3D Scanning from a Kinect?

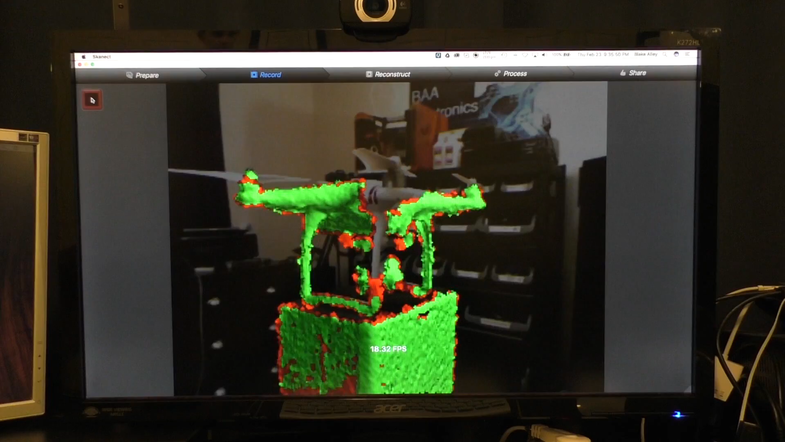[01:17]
The way I usually scan my objects with this method is to go once around the object at about chest height. Then, move your sensor slightly down and do another scan completely around the object.